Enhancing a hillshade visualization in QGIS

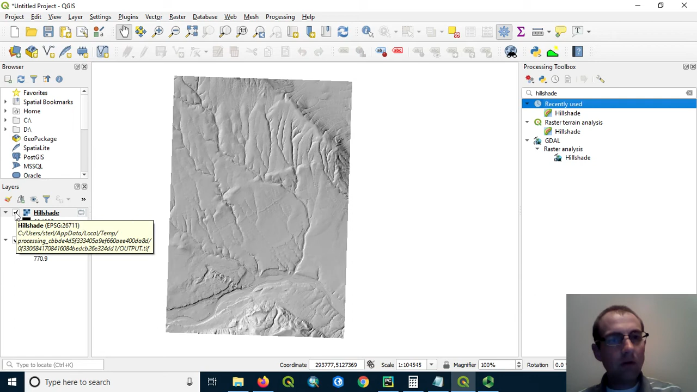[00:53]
So I'll turn off the hillshade and let's apply some color here.
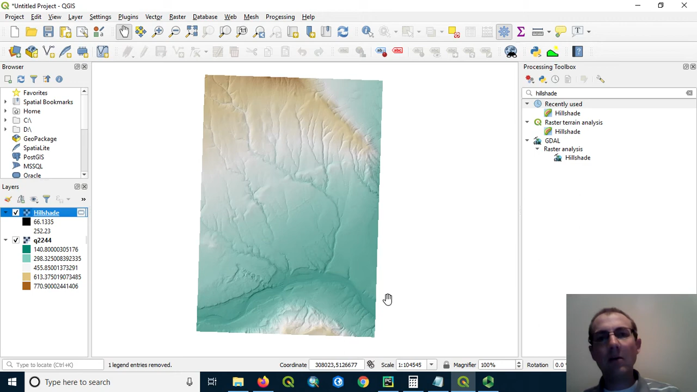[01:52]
Now, there's one more trick we can do to emphasize kind of these canyons in the landscape. To do that, we're going to use the slope tool.
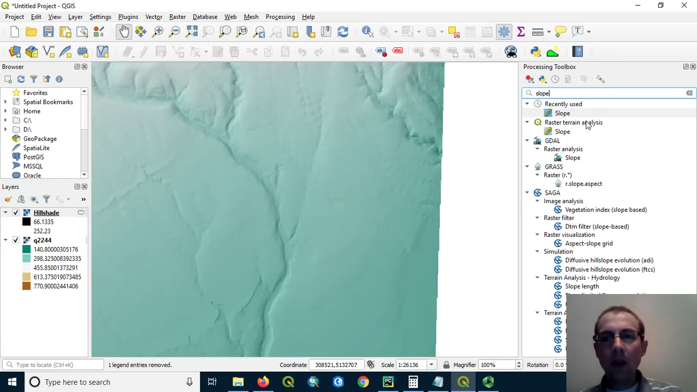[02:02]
So we'll make a slope layer, not from the hillshade, but from the DEM itself. So make sure you change that to the DEM.
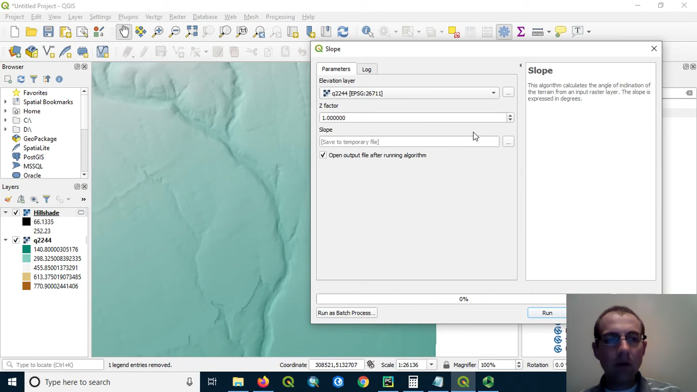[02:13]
If your XY units are not the same as your vertical units or height units, you'll need to change the Z factor. Otherwise, you can leave it at one. In our case, we can leave it at one.
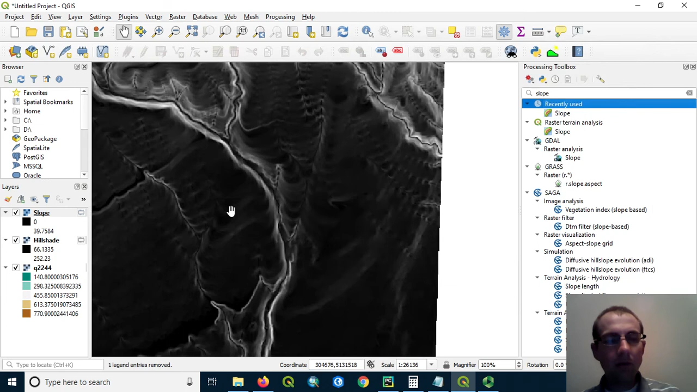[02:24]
By default, this comes out as being symbolized from dark to light. I'm going to change that coloring here and go to the symbology.
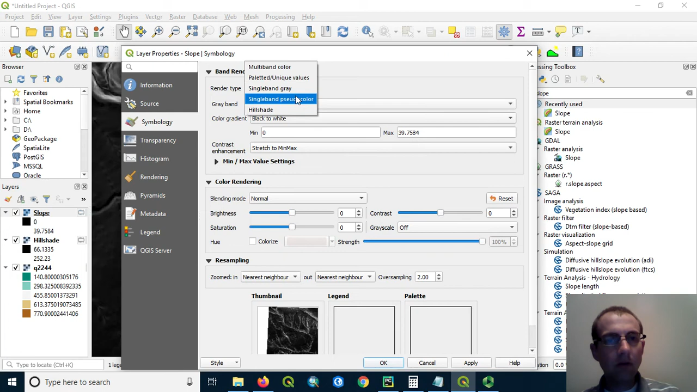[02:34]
I'm also going to change it to single band pseudo color, but I'm just going to identify the gray tones here to use.
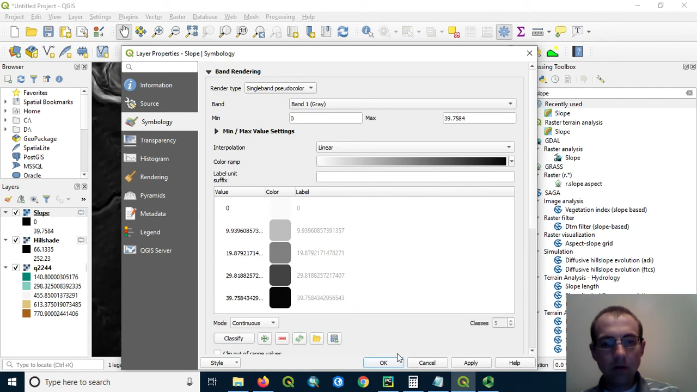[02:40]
So click OK. Now we've got the darker areas that emphasize the slope. What I want to do is make this one really close to transparent, but not quite.
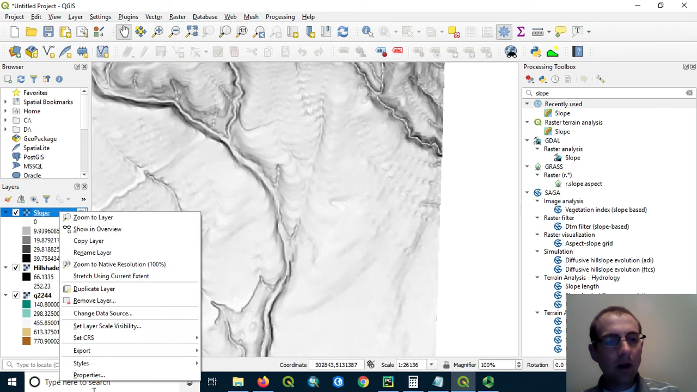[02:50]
So I'm going to go in the properties of this layer and change the transparency so that it's only 20% opaque. That's 80% transparent.
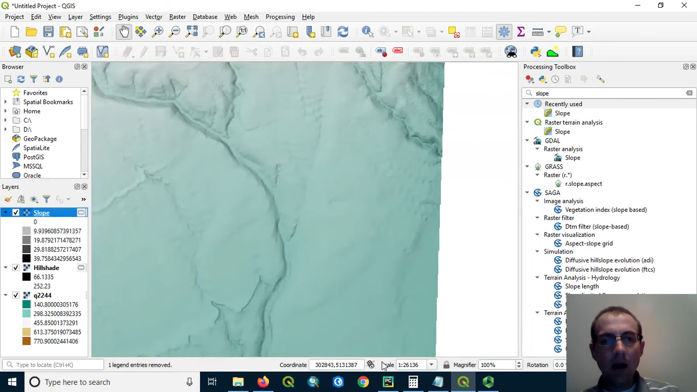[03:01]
Now, what this has done is really emphasize these gouges that are carved out on the landscape. If I turn the slope on and off, you can see what it's done here to the layer. And if you don't like how bold this is, you can change the transparency even more and play around with it. So here's my final enhanced terrain layer. You can really see the nice river channels here in these features.
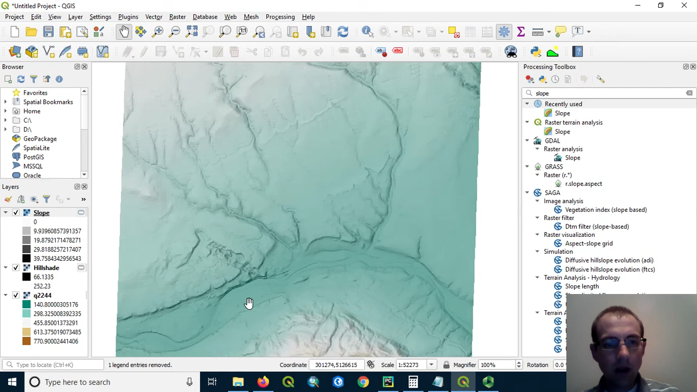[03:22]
We could even get a cool 3D view of this if we do view and choose a new 3D map view.
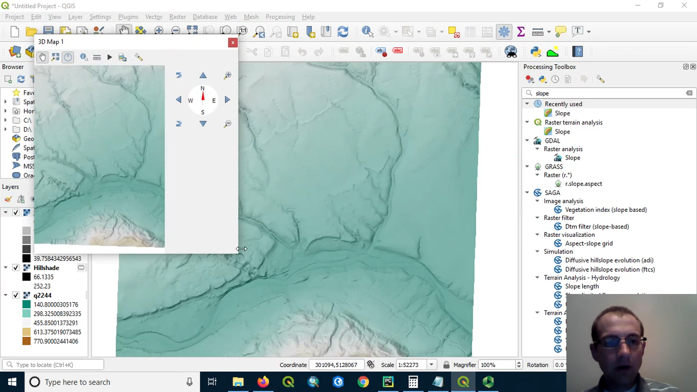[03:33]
What I want to do here is put the terrain, the DEM underneath, and pop it out or extrude it so I can see what this looks like in 3D.
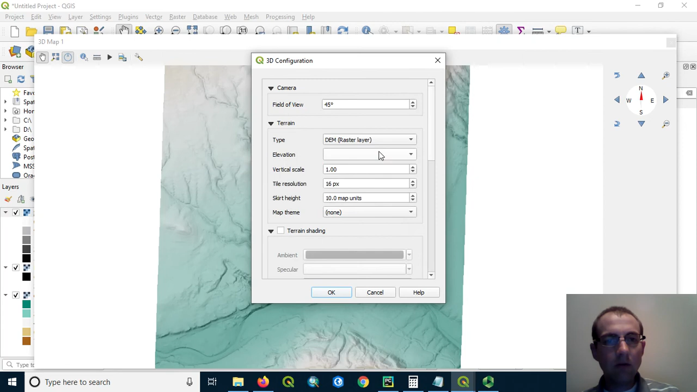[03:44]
So I'm going to change from flat terrain to DEM and choose that Q2244 DEM layer. What this allows me to do is I can take my scroll wheel mouse and drag and
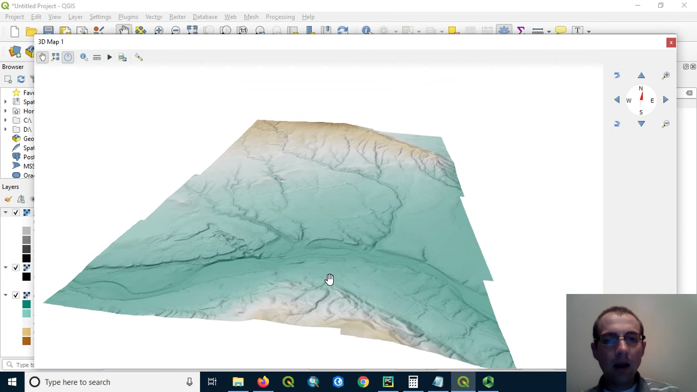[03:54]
I can see this in 3D so getting a better look at some of these features on the landscape.
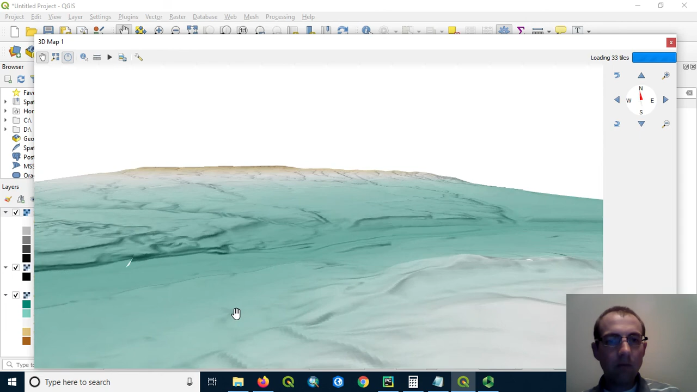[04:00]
Being able to get a nice visualization, I can also drape vector layers on this and so forth.